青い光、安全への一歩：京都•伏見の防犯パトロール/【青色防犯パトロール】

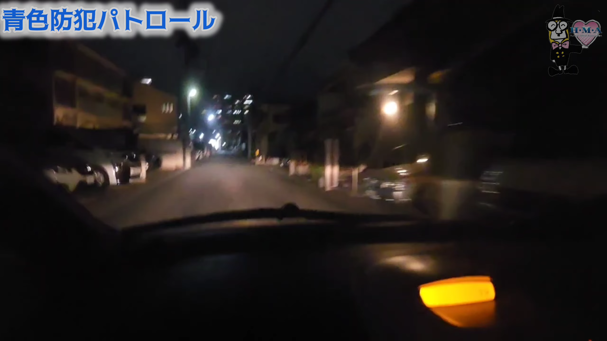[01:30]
結構住宅が密集している印象がありますねはい印象はないですねはい正面公園がありますのでそちらの方をちょっとそうですね左はオッケーです左はオッケーです左の方が公園ですかね公園になるんですかね
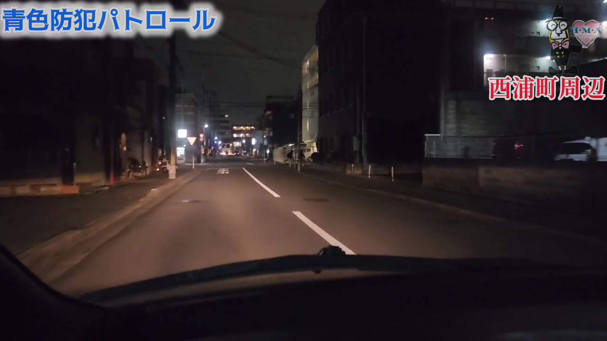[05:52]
学生がいっぱいこの辺り学マンがね学生マンションがいっぱいあるんでそうですね留大生がいっぱいいますこの辺りはお店もねちょこちょこねいっぱいあるんでねこの辺りも飲食店が学生向けのね飲食店がそうですね多いっていうのははい異常ないですねはいその右側があれですかねカドッコがね大きい公園があります大きい公園があるんでこちらの方をちょっとそうですねゆっくり巡回していきたいと思いますはいお願いします